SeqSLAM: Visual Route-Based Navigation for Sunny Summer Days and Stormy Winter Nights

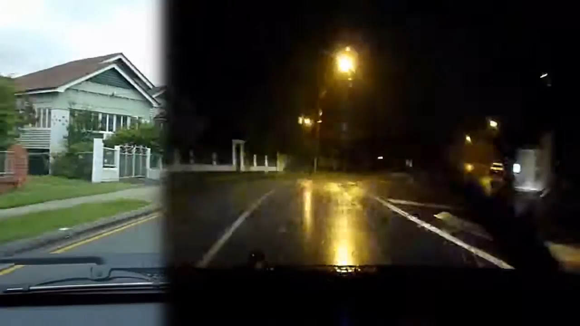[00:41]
same route along a road in Brisbane, Australia. One of the traverses was performed or driven during the middle of the day where the sun was out and everything was bright.
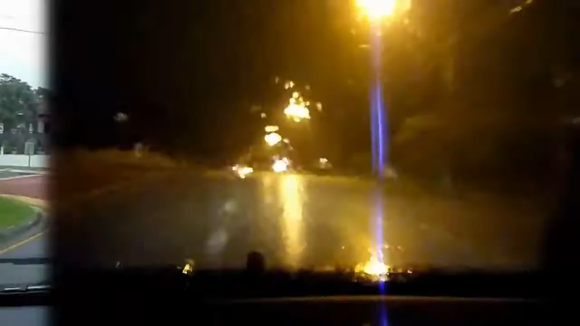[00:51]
The second traverse was driven in the middle of the night during a very heavy thunderstorm that we get in Australia.
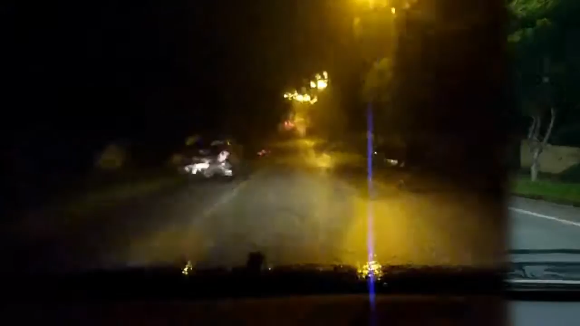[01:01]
In both cases we are filming through the windshield and you can see the rain all over the windshield making it very hard to see outside. Now the main point from this video is that the two sets of conditions make the environment look extremely different.